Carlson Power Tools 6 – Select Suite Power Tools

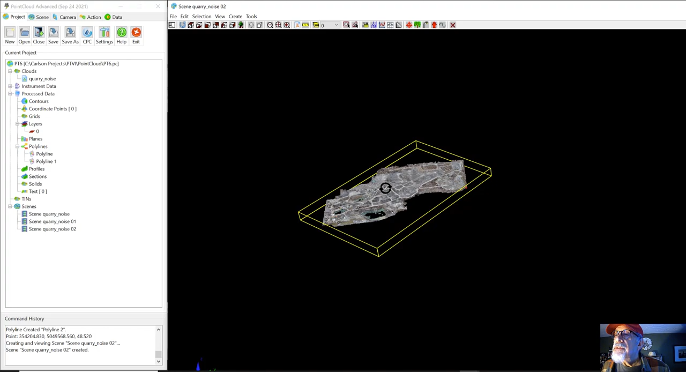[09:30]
You can see it's an interesting point cloud with a bunch of piles of material. Okay.
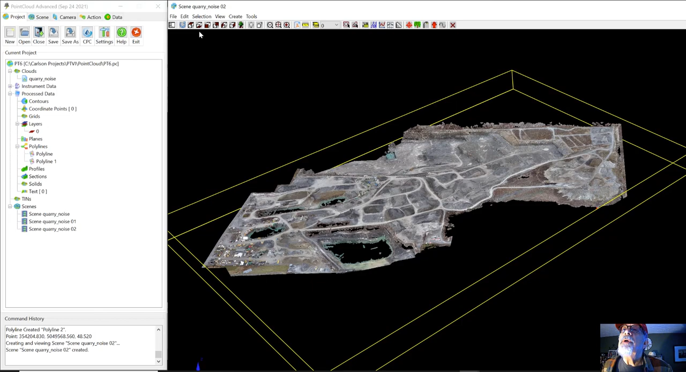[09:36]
So we're going to go view from the top and we're going to come into this pile right here. We're going to go to our action tab and we're going to say create a polyline.
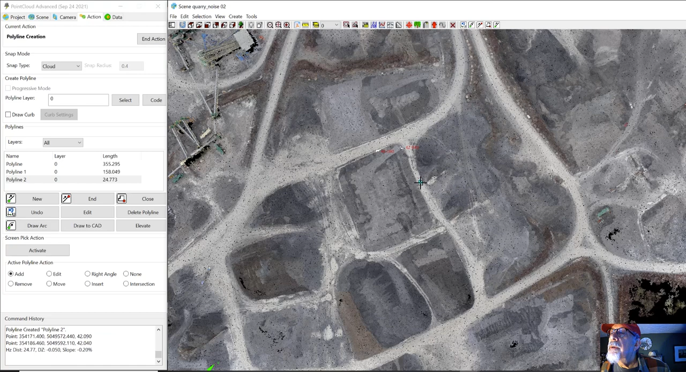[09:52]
And we're going to just kind of go around here quickly. It's a little rough, but it'll do. Okay. So we'll say okay, close, end action.
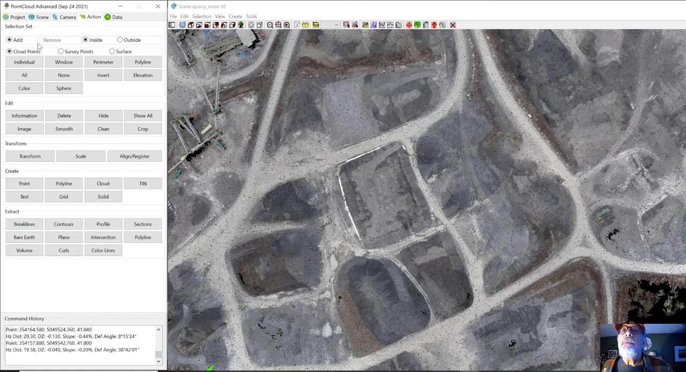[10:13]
And then we're going to say select buy a polyline right here. And we'll pick that part of the cloud. And we'll say create a tin.
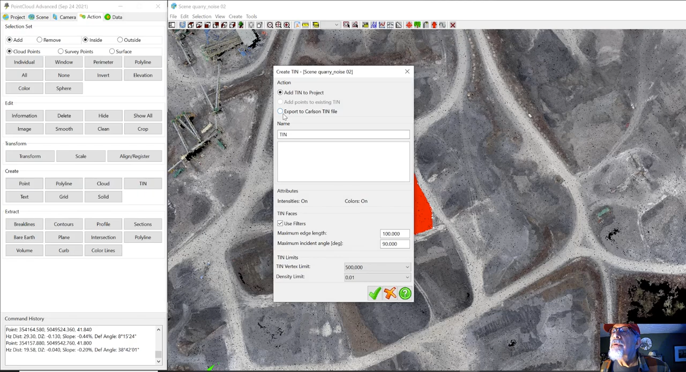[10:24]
And we'll say create a carlson tin. And we're going to call this pile three. Okay.
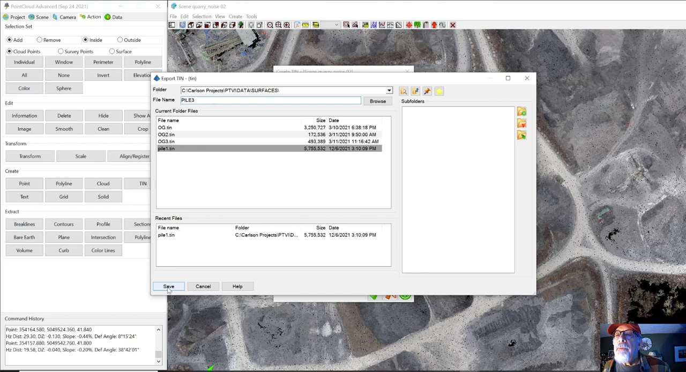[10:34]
And we say go, take the defaults,
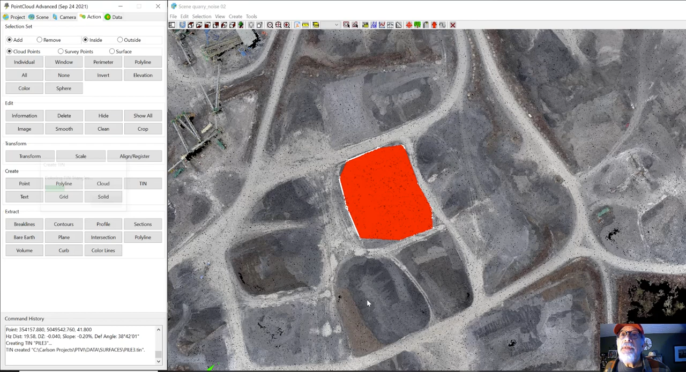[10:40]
and we make ourselves a carlson tin right out of just that part of the point cloud. Done. We come back over to our drawing, which is right here. And we'll say okay, let's view it. We'll say view, and we'll say view that surface of pile three.
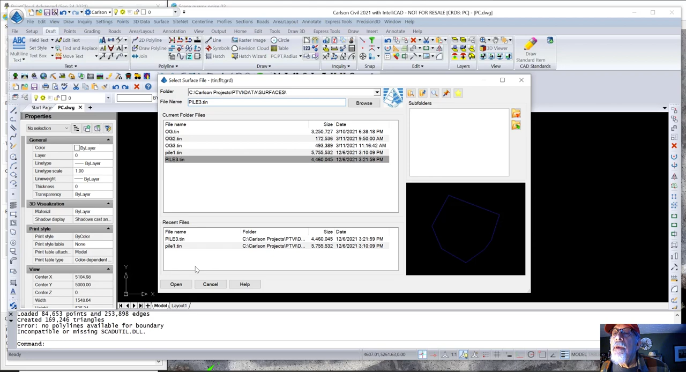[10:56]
And there it is. We'll take a look at it in the viewer. Oh, there it is.
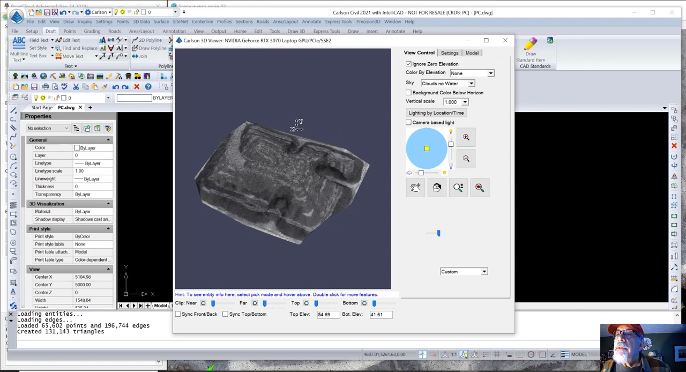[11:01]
There's that pile. Okay. And then we'll say here's the bottom elevation is 41.6.